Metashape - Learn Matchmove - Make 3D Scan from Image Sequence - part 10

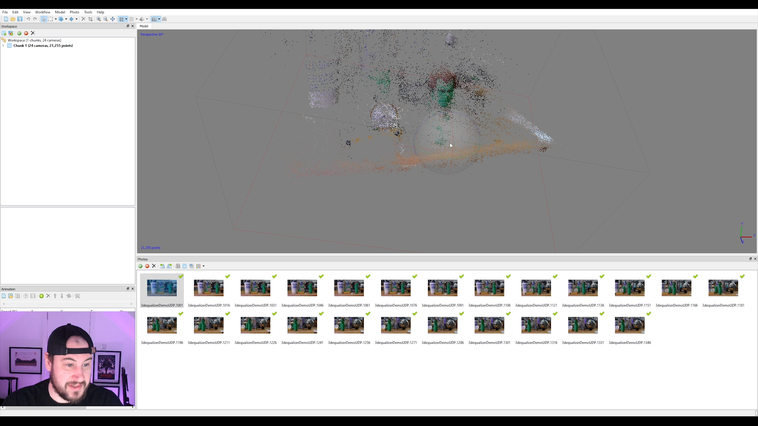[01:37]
We can sort of see Pickle's cage, but not very well. So I'm just gonna go to my workflow and build dense cloud. Just gonna set it to high. I'm not sure how long this is gonna take, but I'm hoping that this should be quick. And like I say, you can use any photogrammetry software. All I'm doing is grabbing images from the image sequence and running it through basically. We're not gonna get an amazing model, but we're gonna get some data, which is enough.
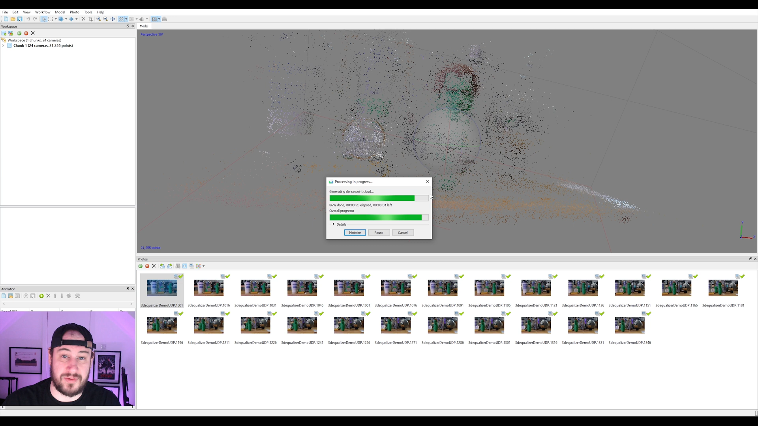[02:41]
And the method that we'll go through in 3D equalizer after doing this will be what you will do. You will need to know this if you want to work in like big companies that work on big Hollywood films. You need to know how to survey to LiDAR. If we just click up here and see our high dense cloud, you can see it's done a pretty decent job actually, better than I thought.
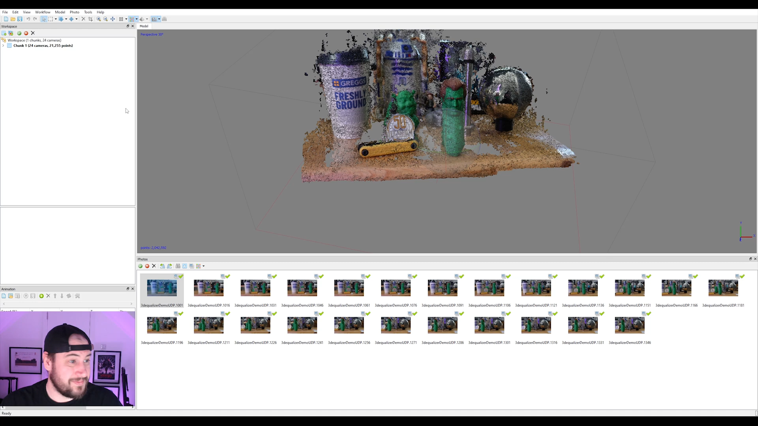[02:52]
Because we only need spatial data and we can see,
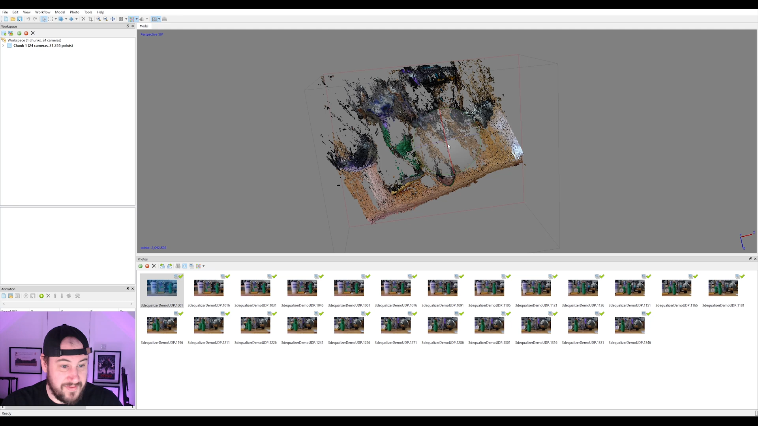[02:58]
even though the model that's correct, kind of rubbish, we can see where these are all placed in depth, which is gonna help us a lot.
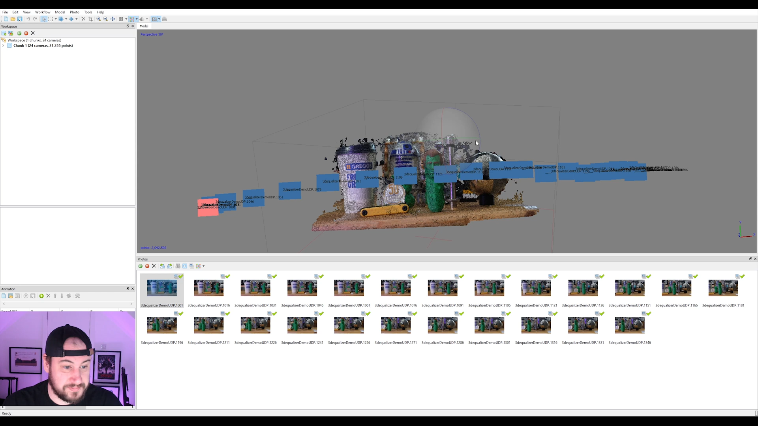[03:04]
So I'm just gonna go to model, workflow, and build mesh. Yeah, I'm just gonna do it on high. I'm not gonna change any settings. I mean, this is not really much of a tutorial really. It's just me, I'm just showing the steps of the basics of the mesh move.
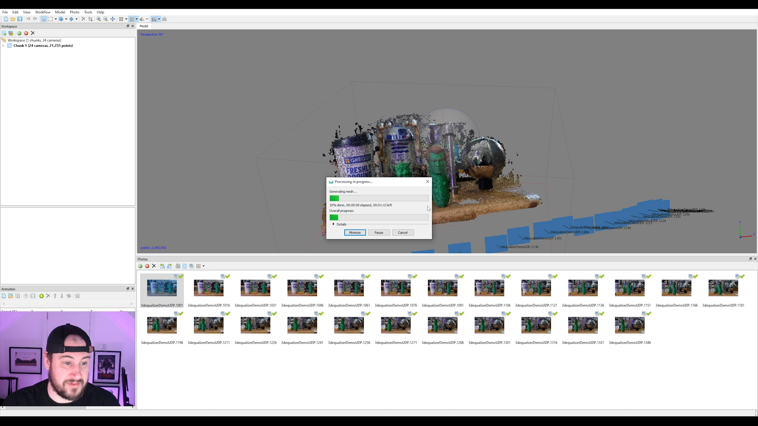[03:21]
But I might fast-forward through this. Okay, cool.
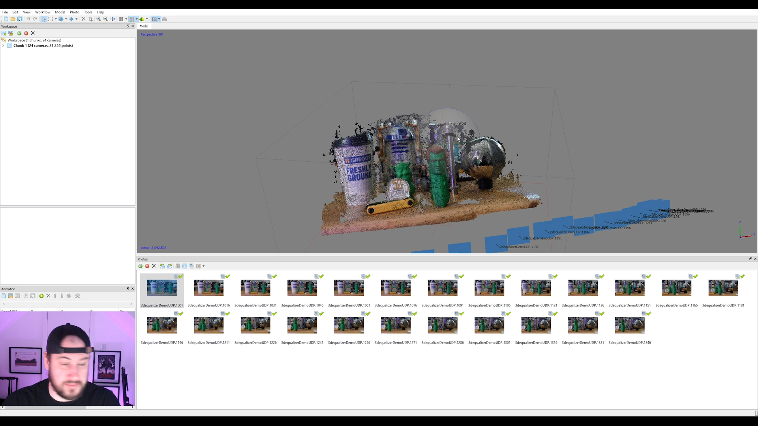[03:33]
So, that's done. And I'm just gonna change over to our mesh model, and we can see that we've got some really, like really rubbish mesh.
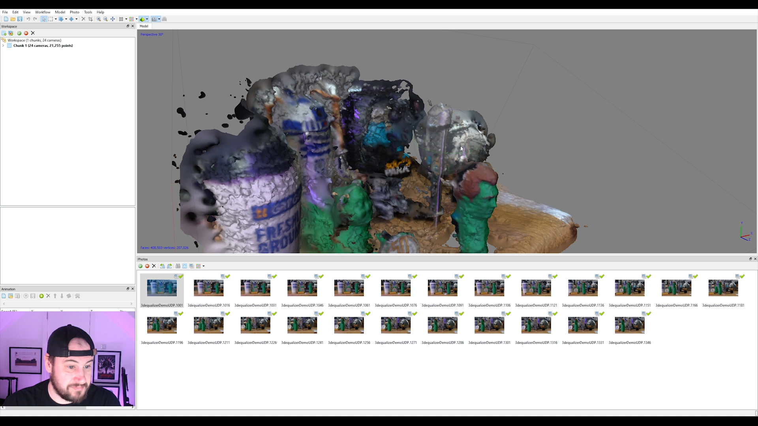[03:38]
But, it's gonna, it's gonna help us, trust me.
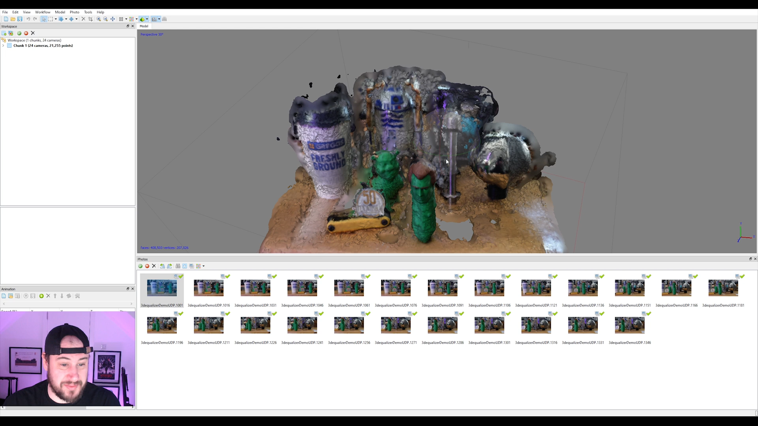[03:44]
It may not look much now, but it's gonna save you some pain. So what I'm doing, I'm just gonna do the last thing, build texture. We do not need an 8K map, that's for sure. Yeah, I'll just do that. And this might take a couple of minutes. Cool, so that's now finally done.
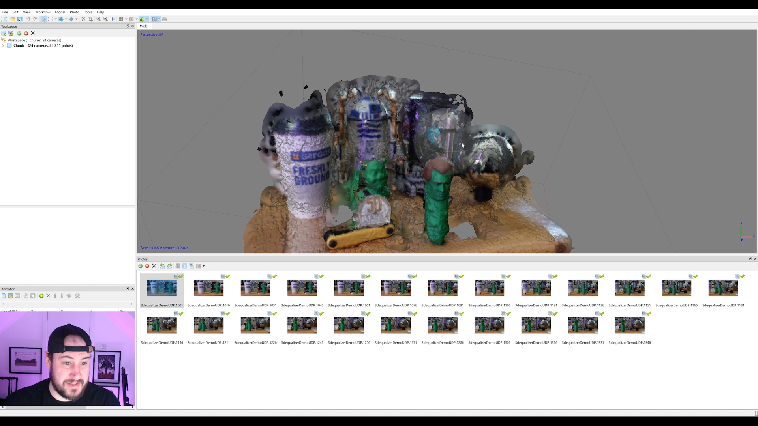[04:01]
And we can just view our textured version as well. And look at that, that's amazing. Look at that, it's almost real life. So, all we're gonna do now is export this, export the model.
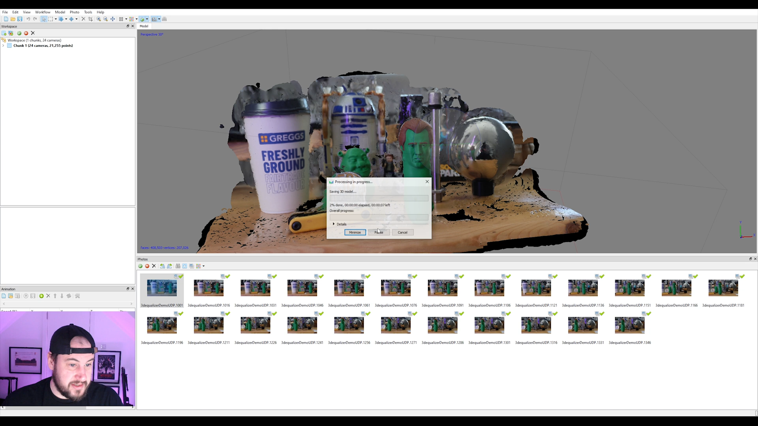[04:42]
And I'm just gonna say yes, and that's gonna export all the stuff out very nicely for us. So, next thing is to go into our 3D software. I'm using Maya. You can use anything that you want.